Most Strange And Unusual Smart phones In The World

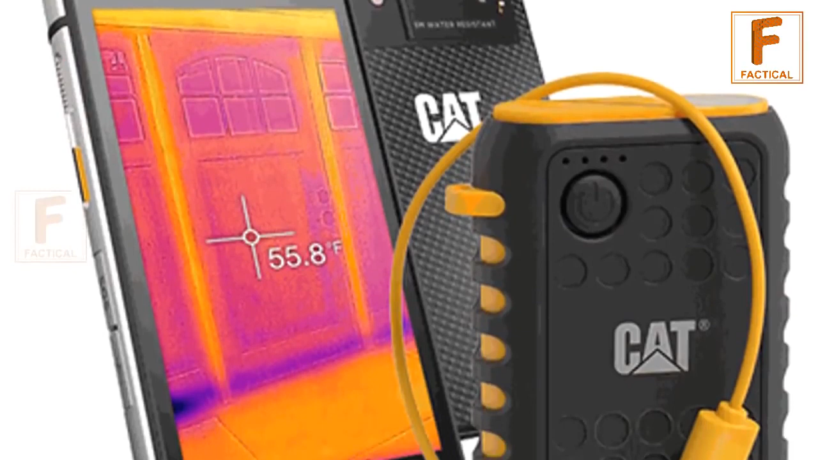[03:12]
On screen: spot 55.8°F
میں بھی کام کر سکتا ہے اور آپ کو دکھا سکتا ہے کہ کونسی جگہ گرم ہے اور کونسی جگہ